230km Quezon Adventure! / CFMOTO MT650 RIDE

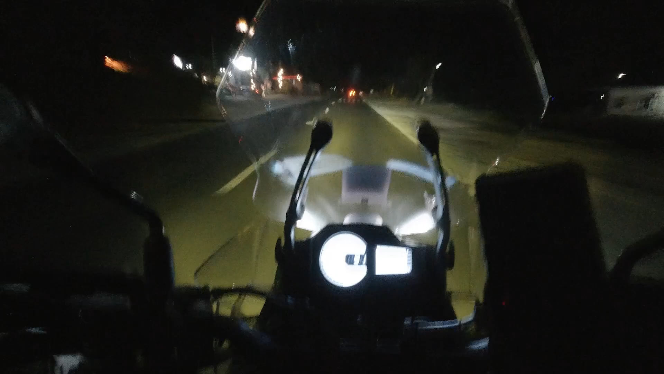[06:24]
Medyo madilim yung ano niya. Pero mukhang veteranong biker si Joey kasi kaya niya i-handle yung mga ganun situation.
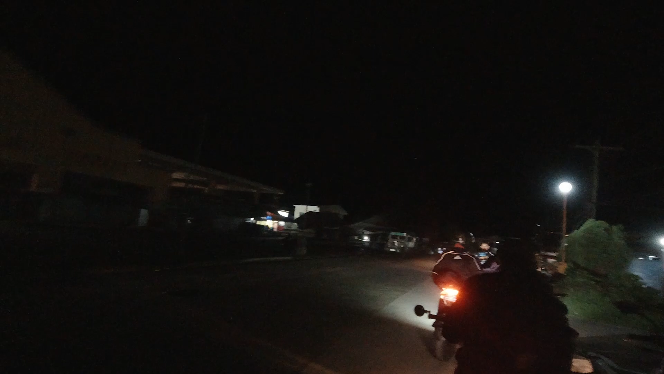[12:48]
Buti yung daan. Kita. Off-roading with MT650 with OBR side panel.